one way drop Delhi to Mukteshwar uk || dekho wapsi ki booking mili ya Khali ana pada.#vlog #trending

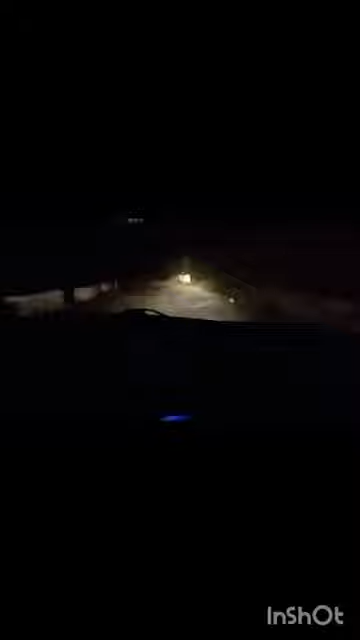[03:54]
सुबह के बज़रे हैं साड़े पांच और हम चल रहे हैं पहड़ों में अकेले अकेले फुल जंगलों में जंगल के रास्ते से जाने हो जाएं